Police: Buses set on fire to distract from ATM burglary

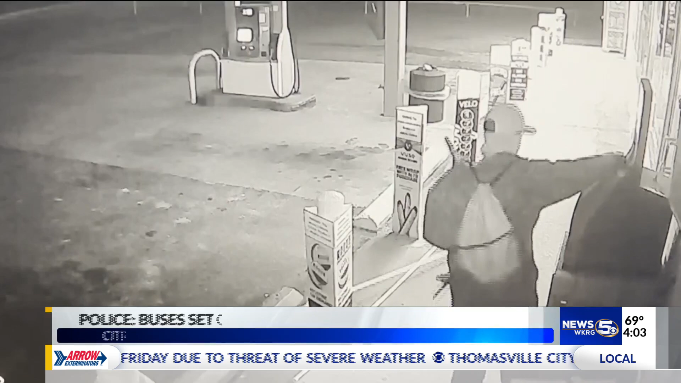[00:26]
he knew what he was doing he came prepared and he knew he's done it before you know a suspect on a mission to break into an ATM outside a convenience store
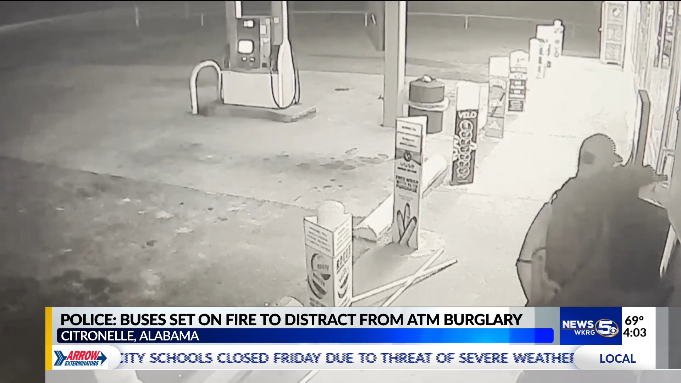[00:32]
off highway 45 in citronelle the entire thing caught on surveillance video shortly